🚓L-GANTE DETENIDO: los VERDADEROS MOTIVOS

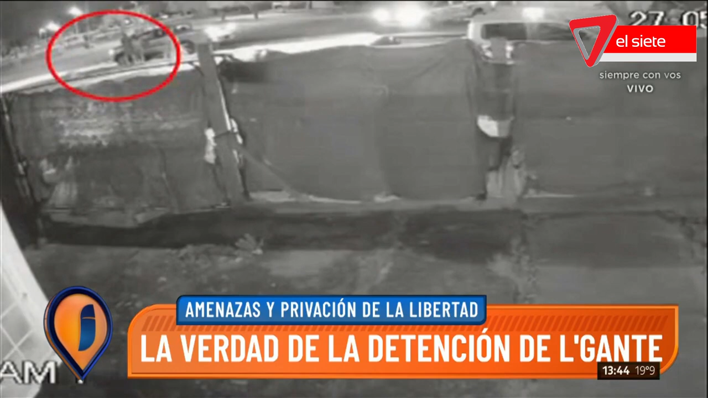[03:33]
Una vez que estaban las dos personas adentro del auto, empiezan a dar vueltas con el auto. 20 minutos dando vueltas.